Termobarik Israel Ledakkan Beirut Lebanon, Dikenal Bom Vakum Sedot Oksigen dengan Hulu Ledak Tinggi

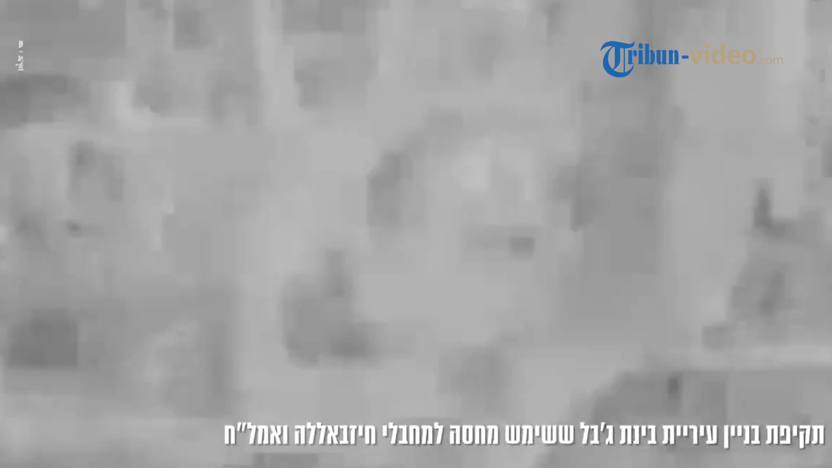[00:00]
Beirut mengalami satu malam terburuk akibat pemboman Israel pada Senin 7 Oktober 2024 waktu setempat. Sejak dimulainya agresi militer Israel dua minggu lalu, Beirut terus-terusan dihajar serangan.
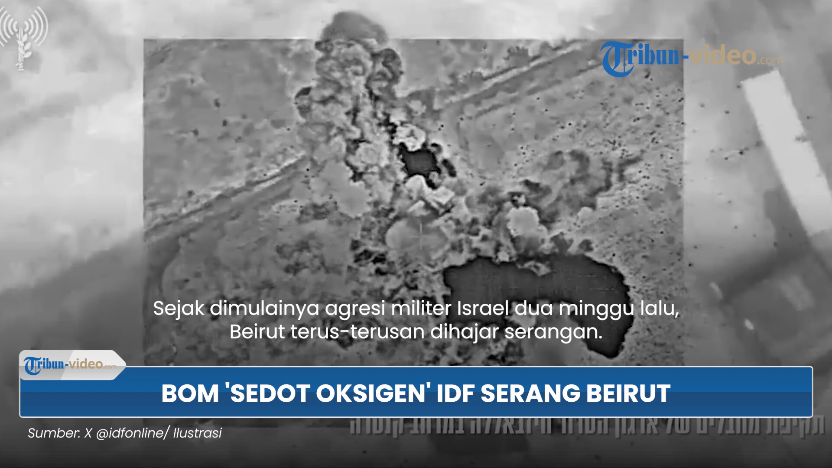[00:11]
Jatempur Israel menggembur wilayah sekitar bandara Beirut dengan serangan udara besar-besaran. Serangan udara besar-besaran ini menargetkan Burj Al-Bara Jeneh di pinggiran selatan Beirut pada sore waktu setempat.
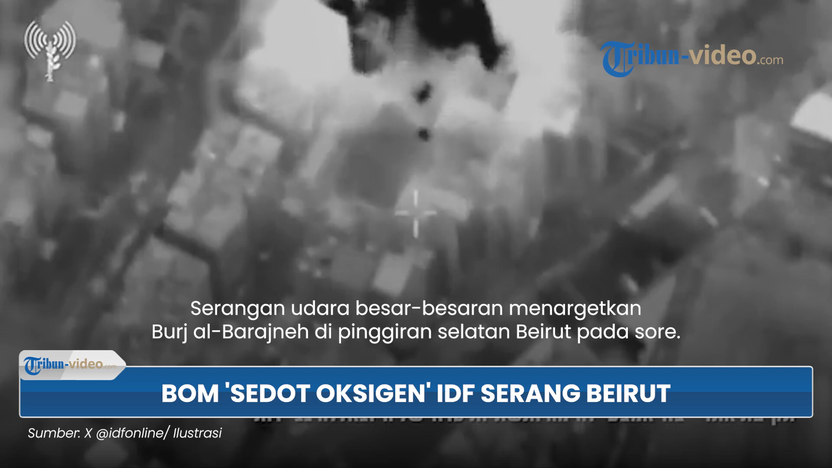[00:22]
Peristiwa itu menyusul salah satu malam terberat pemboman Israel di ibu kota Lebanon sejauh ini.